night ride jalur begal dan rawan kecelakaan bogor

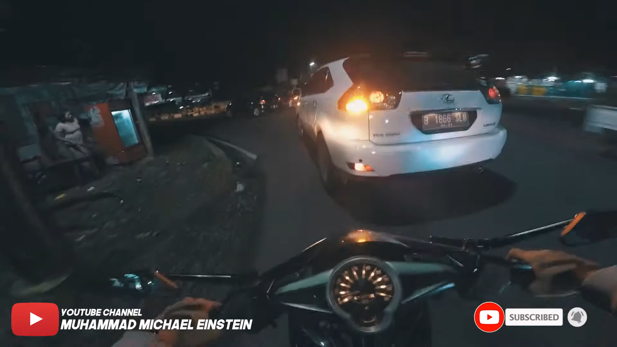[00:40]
Rame aja jalan Bogor nih. Gua lagi ada di daerah Laladon. Bubulak. Ini gue lagi pengen ngantar si dia, tapi lewat belakang.
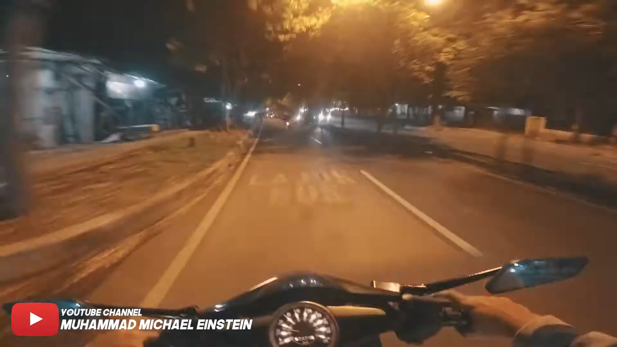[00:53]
Jadi kita bakal ngelewatin jalur-jalur yang serem. Serem dalam arti apa? Serem tuh banyak kejadian. Kejadian-kejadian ya membahayakan lah. Pokoknya bahaya banget jalur ini tuh. Soalnya sepengalaman gue ya, gue tuh udah beberapa kali tuh kalau lewat sini tuh ada aja kejadian. Kayak kecelakaan, udah itu. Clean the stroke, anjir serem banget itu. Jadi waktu gue zaman kuliah kan gue sering lewat sini, lewat belakang ke arah Ciampea, ke rumah teman gue.
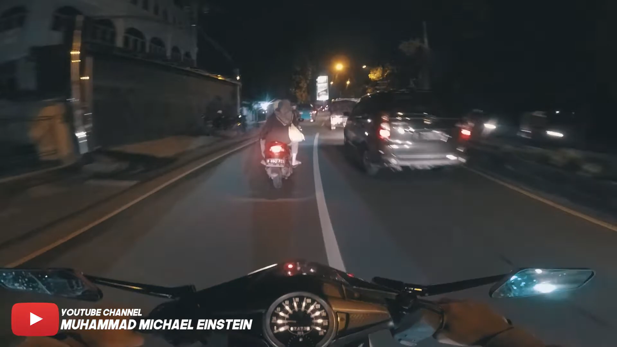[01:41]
Nih jadi di sini belok kanan. Ini kita ke arah Dermaga ya. Tuh rame ini kondisi jalannya. Jadi kondisi jalannya gitu ya, rame. Rada-rada serem. Nah, di sini tuh nih jalan ini nih, lurusan ini tuh sangat mengerikan. Lurusan ini sampai ke arah ini. Rumah sakit Karya Bakti tuh di situ. Kan dulu Karya Bakti itu ada di RSUD Bogor ya, cuman pindah karena dibeli sama pemerintah.
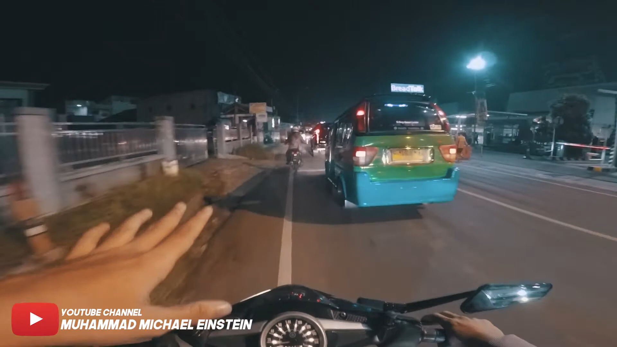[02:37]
Nah di depan Ricis tuh gue bingung itu, padahal tuh depan Ricis itu ada pom bensin kan. Pasti itu jalurnya nggak mungkin ngebut. Nah, gila itu orang clean the anjir, sampai nggak tahu gue itu. Amit-amit ya kalau meninggal mungkin selamat, tapi kalau kata gue kalau kemungkinan selamat itu
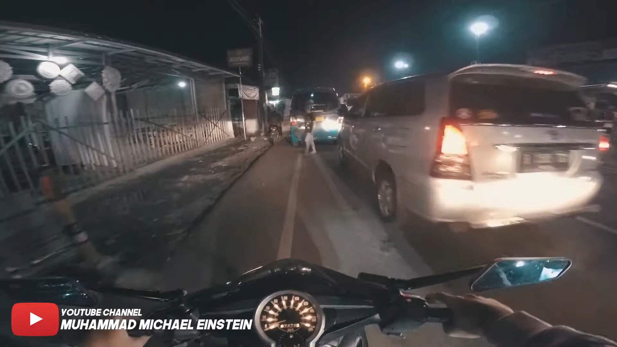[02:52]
meninggal itu 70% lah, selamat 30%, soalnya udah kelindes anjir, parah, udah kayak keseret anjir setengah badannya. Cuman anehnya nggak berdarah gitu, gue bingung itu, tapi orangnya udah nggak gerak, gila pokoknya ini. Nah ini tuh jalurnya serem. Kalian bisa lihat ini jalan kalau siang-siang itu rame anjir.
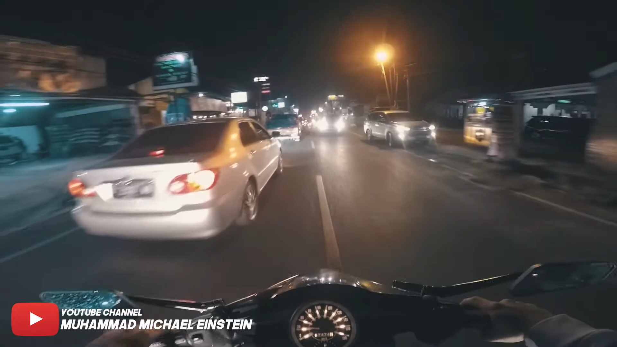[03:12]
Sama aja kayak malam kayak gini rame. Tapi anehnya bisa apa sih namanya, orang kelindes anjir. Pengendara motor gak pakai helm sih kayaknya ya, gue lupa tuh. Kalau gak salah gak pakai helm deh orang ya kayak. Gak pakai helm itu kelindes truk anjir. Truknya juga bukan truk biasa anjir, tronton.
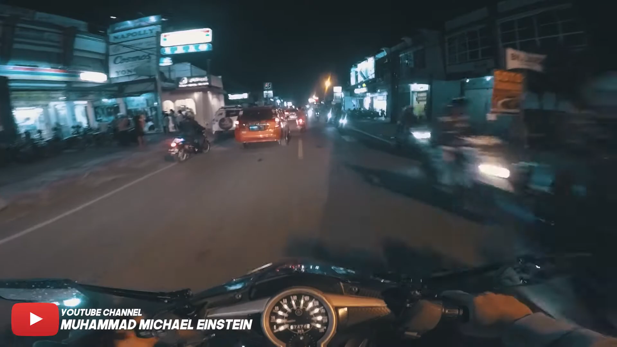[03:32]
Yang bawa kontainer, gila gak? Ih. Nih di sini nih lokasinya, tepat di sini nih. Di Ricis depan-depanan sama si Pertamina pom bensin. Nih di sini nih anjir serem banget nih lokasinya. Parah. Itu yang pertama. Jadi kalau kalian lewat sini ya harus mesti hati-hati ya. Selalu hati-hati, soalnya gua nggak tahu ini kenapa banyak banget kejadian di sini. Udah itu di depan tuh ada jembatan, nanti kita lewat jembatan kecil.
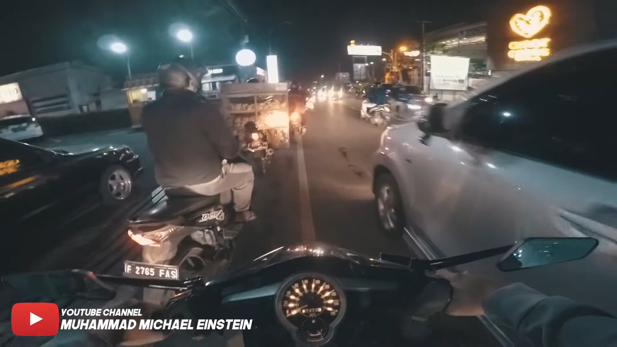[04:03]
Ini orang macetin lagi. Nah, nanti sebelum Karya Bakti itu ada jembatan kecil. Nih kalian bisa lihat ini jalurnya rame boy, gak mungkin orang ngebut. Masalahnya ini tuh kejadiannya mobil sama mobil. Nah di sini nih kejadiannya nih, tepat di sini nih ada beritanya kalau nggak salah. Jadi truk sama gue nggak tahu apa ya, sama apa tabrakan, cuman truknya ringsek aja. Serem banget itu di situ tuh, tepat di situ tadi kita lewatin itu tuh truk apa sih namanya?
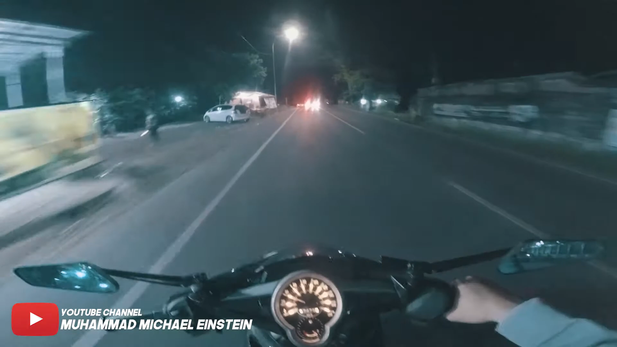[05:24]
Nah, itu sering banget kejadian kecelakaan di situ tuh. Nah, kalau di sini gua belum pernah dengar kejadian kecelakaan. Ini rame-rame banget tuh, ngeri-ngeri. Belum pernah gua lihat kecelakaan di sini, soalnya jalurnya emang lurusan sih, cuman jarang ada orang lewat. Apa sih namanya, motong jalan di sini mah.
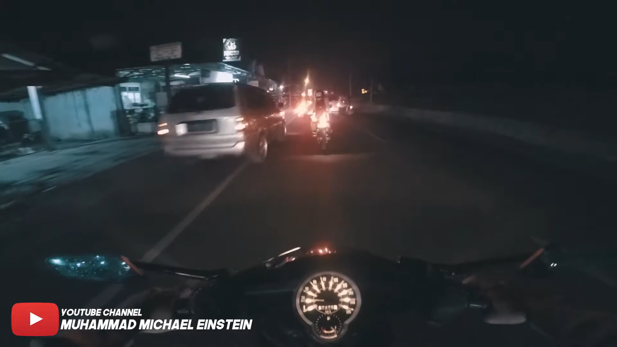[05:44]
Enggak tahu kenapa ya. Emang mungkin orang-orang sini udah tahu ya. Nih, ini tuh jalur-jalur serem juga nih. Mungkin kalau kalian tahu ini jalur arah barat ya. Gua kalau daerah sini gua belum tahu apa sih namanya kejadian-kejadiannya. Mungkin kalau kalian yang pernah ada kejadian di daerah barat sini bisa komen. Jadi pengalaman serem di sini nih. Serem banget sebenarnya kalau jalur-jalur sini tuh kalau udah jam 10 malam tuh sepi.
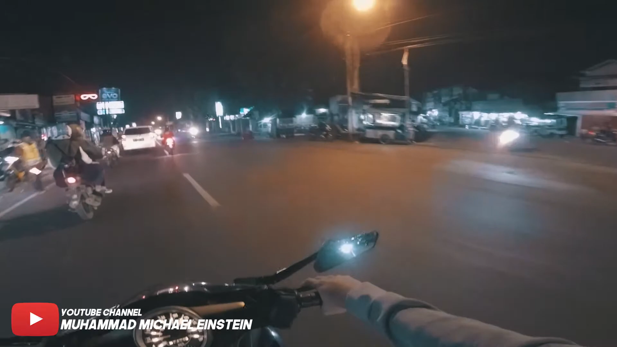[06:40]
Dia nggak mau ke Bara. Jadi kita langsung aja nge-vlognya lagi ya. Ini jalur-jalur serem nih. Ini sekarang, ini tuh kita udah di samping-sampingan sama Universitas Institut Pertanian Bogor tuh. Di situ juga tempatnya serem anjir. Horor. Banyak banget. Apa ya, kalau kata gue mah mistisnya kuat banget daerah sini. Soalnya kalau lewat situ gue rada-rada suka merinding.
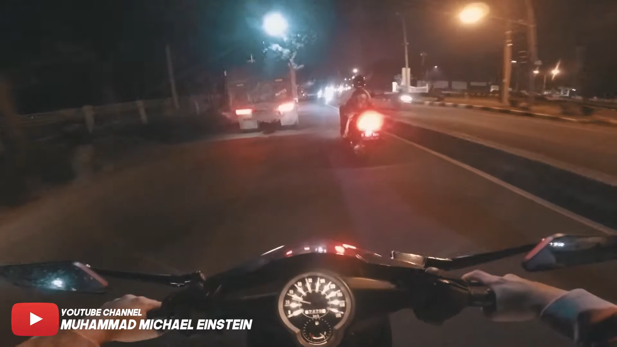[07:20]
Di belakang truk nih banyak truk-truk kayak gini nih. Kalau lewat sini jam di atas jam 10 malam, gue itu banyak orang-orang yang bawa motor tuh kayak tanggung gitu. Ini kayak orang ibu-ibu nih, tanggung anjir. Ini ibu-ibu apa remaja sih? Cewek pasti. Bawa motornya anjir tanggung banget. Tuh, cewek pasti lah. Bawa motornya tanggung parah anjing. Ngeri. Nah, kalau siang di sini tuh bukan serem, tapi seremnya razia.
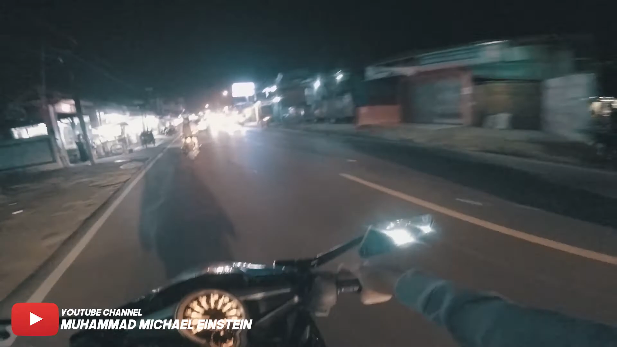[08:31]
Nggak tahu. Oh, nggak ada ya. Berarti di sini gua kayak nggak tahu, belum pernah ngalamin di sini, amit-amit ya. Oke, gua stop dulu, nanti kita lanjut lagi ya. Biar fokus bawa motornya, soalnya rame jalannya. Oke, kita nge-play lagi nih. Jadi ini kita udah di Ciampea. Depan tuh Ciampea, Gunung Kapur. Nah, nanti itu kita belok kanan ke arah Ranca Rebungur ya. Ke arah ini kelenteng apa gitu, lupa gua. Pasar Ciampea yang ke kanan.
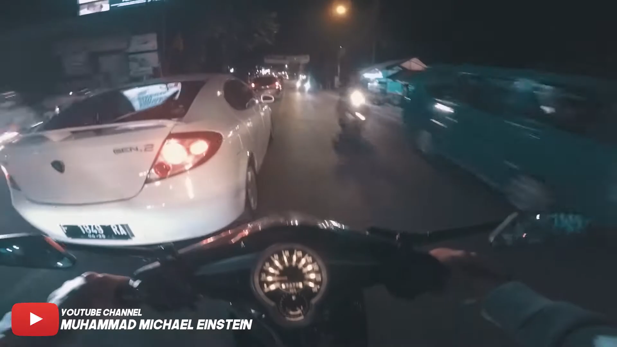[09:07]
Ini jalannya lumayan rame kalau jam segini tuh. Rame sama yang balik dari Bogor mau ke arah Lewiliang. Tuh, ngeri anjir. Kok aneh ya, banyak banget debu anjing. Biasanya gak banyak debu kayak gini. Orang tuh hobi banget gak pakai helm anjing. Kesel gue liatnya. Sebenarnya bodo amat sih, tapi risih anjing liatnya. Kayak kepala tuh gak dijaga gitu.